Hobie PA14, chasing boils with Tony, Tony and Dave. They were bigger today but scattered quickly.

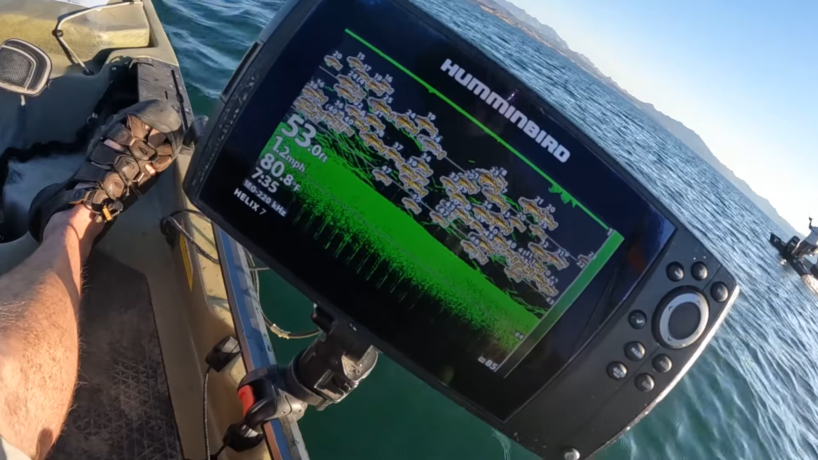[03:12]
On screen: depth 53.0 ft, water 80.8°F, speed 1.2 mph
Look at that. That's crazy. It's like third cast, third fish.